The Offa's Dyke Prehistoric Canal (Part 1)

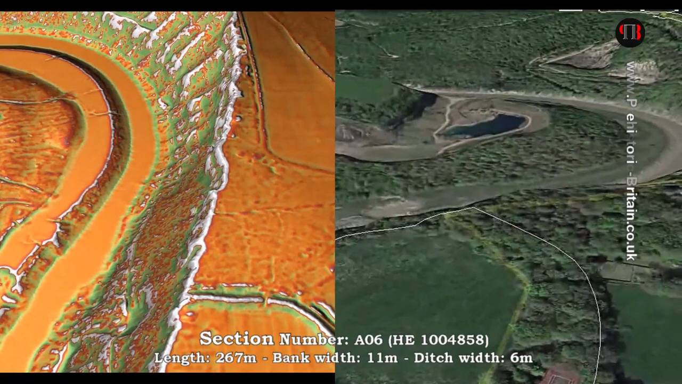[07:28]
This is one of 14 gaps, very large gaps, in office dike. In fact, 34% of section A is missing.
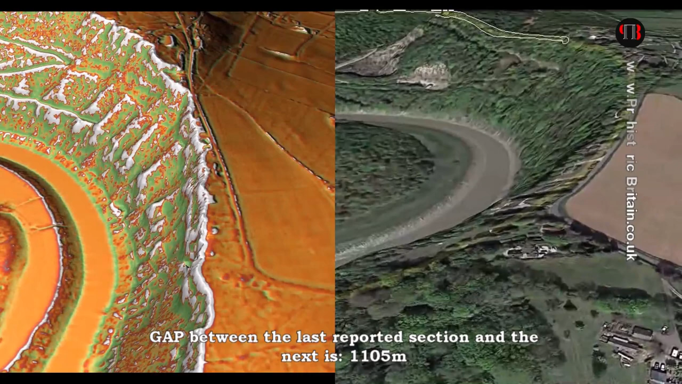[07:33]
And as you see, there is absolutely no sign of a dike whatsoever,
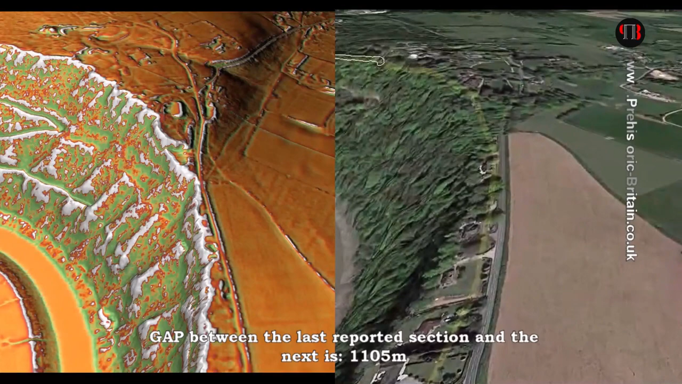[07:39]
which confirms our idea that that office dike is made of a series of small dikes and not one large,
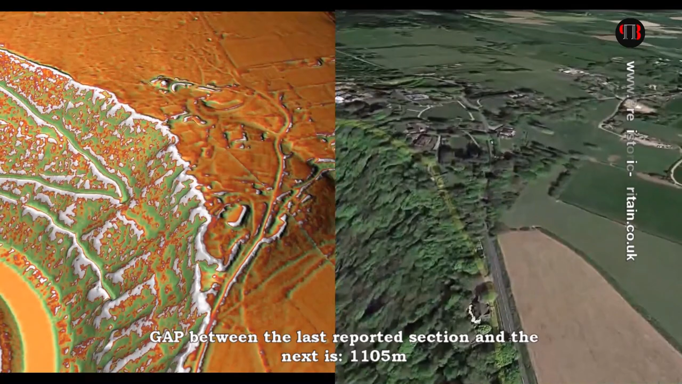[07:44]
continuous dike.
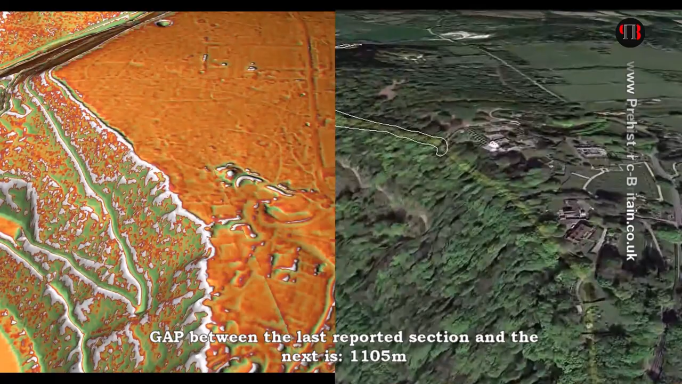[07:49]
We see again the connection of the dike with quarry pits in this section.
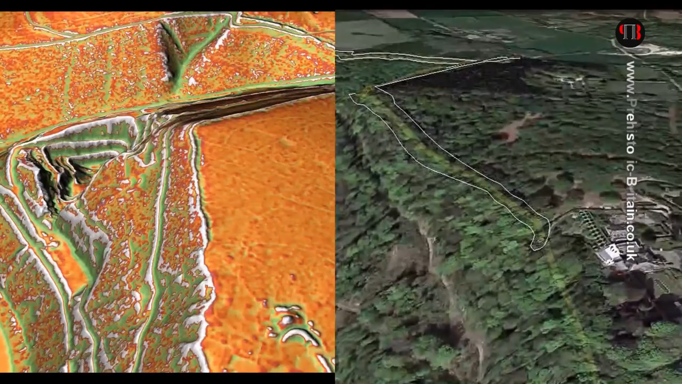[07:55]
The idea of it being a border marker is also called into question.
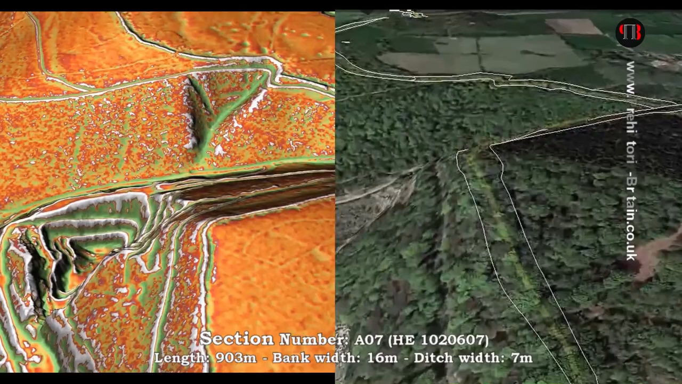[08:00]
And it's a cliff face by the river.
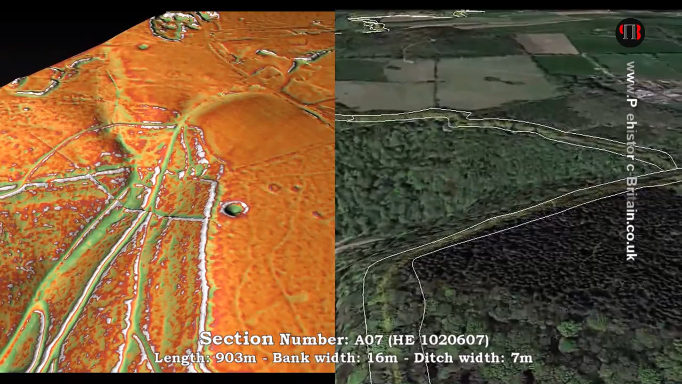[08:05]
And the river would have been a much better marker than a bank on top of a hill, surely.
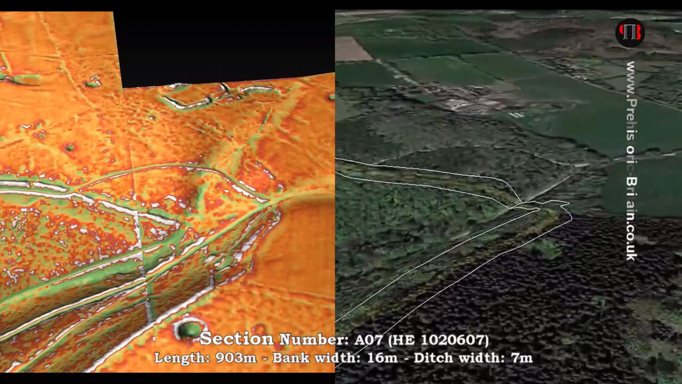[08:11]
The dike loses its structure down the river valley
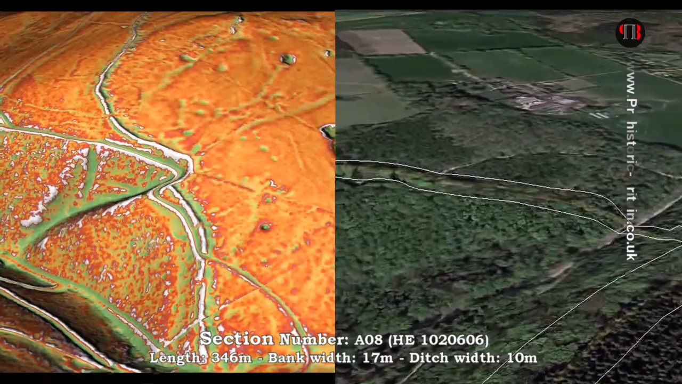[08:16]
and a ditch moves to the other side of the dike, again indicating that it's not used as a defensive earthwork.
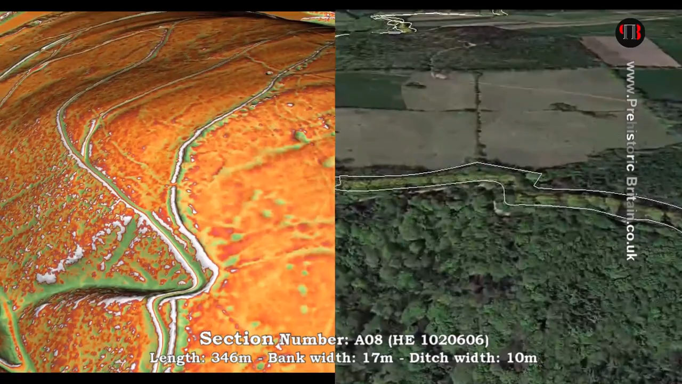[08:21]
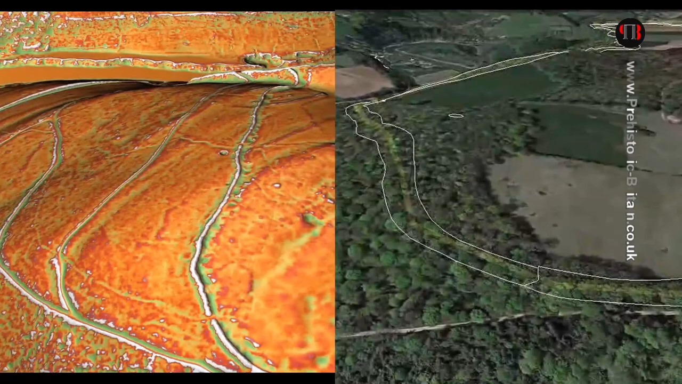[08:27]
Quarries are all rare in this section, indicating the use and function of the dike in the past.
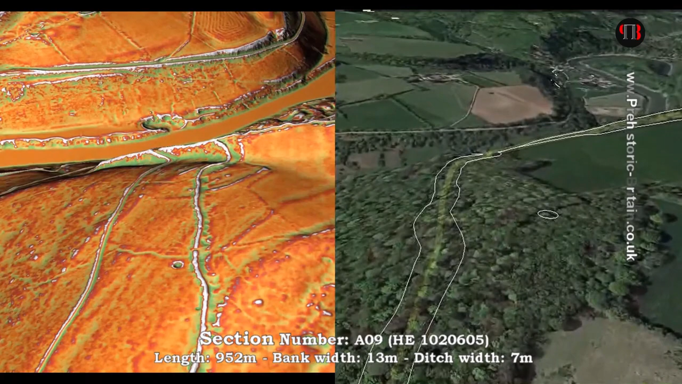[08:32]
Further investigation needs to be made to understand the dates of these quarries to see if they are prehistoric, Roman, or both.